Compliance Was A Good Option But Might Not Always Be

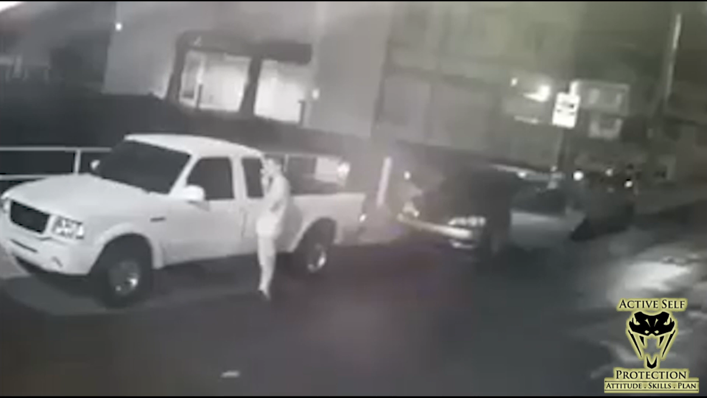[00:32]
It's gonna be like a clown car at the circus. A bunch of dudes are gonna jump out and rob this guy. And you can see his body language. He's quite defeated. Notice that there is a close guy. It's kind of controlling him physically and a farther guy that actually has a gun on him. And actually, if you pay attention, another dude is gonna jump out of the car here.
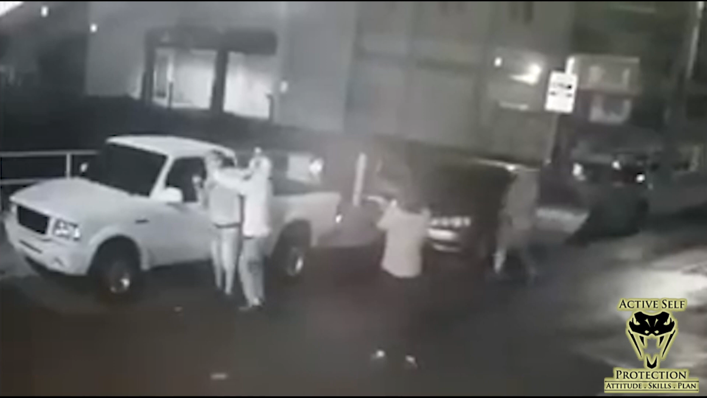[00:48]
So it's three on one. And our victim gives them absolutely nothing, you know, that says, hey, I'm a danger or anything like that.
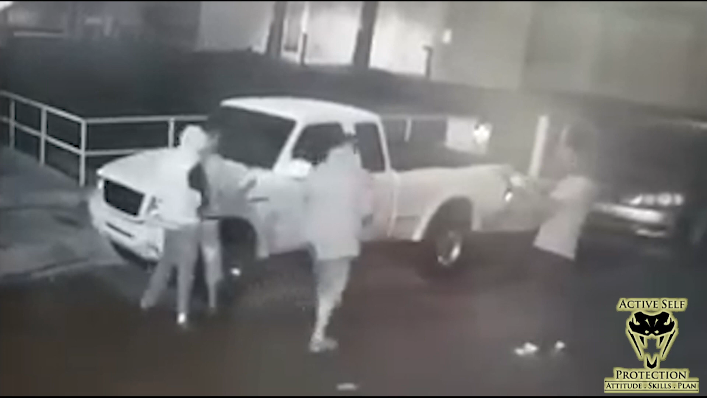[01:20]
I'm gonna just speed it up simply for the sake of time here as they're gonna get in his car and try to figure out how to start his car, apparently. Again, as the guy with the gun keeps a significant distance from him, then they're gonna get back in their car. Our good guy is gonna walk off and just not be in the middle of it.